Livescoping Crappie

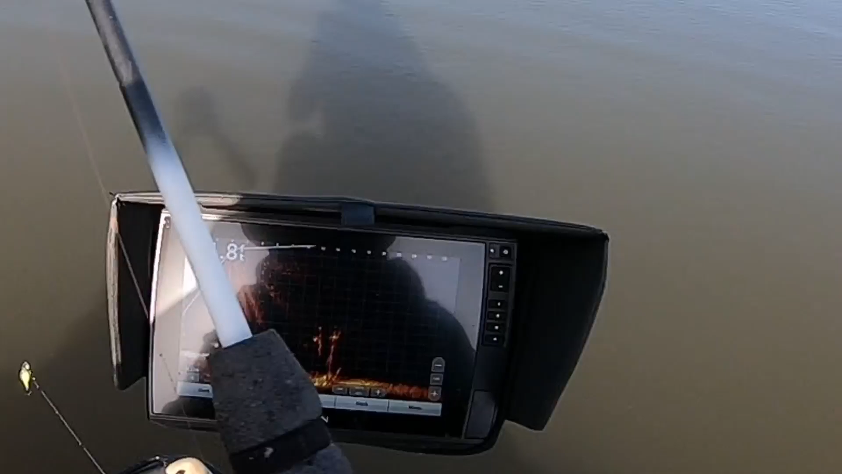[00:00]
okay so what we got here i've got a crappie condo down there